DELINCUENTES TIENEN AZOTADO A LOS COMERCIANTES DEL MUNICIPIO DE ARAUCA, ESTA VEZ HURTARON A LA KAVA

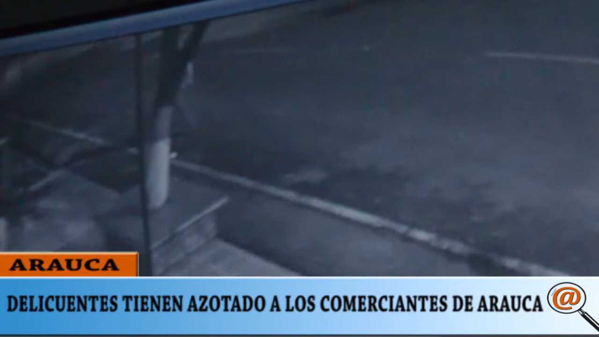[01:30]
Quedó registrado pero no se ve clara la imagen, se ve una sombra con una linterna, o sea, ya ellos conocen el tema de las cámaras porque no se están dejando ver las caras como en otros robos.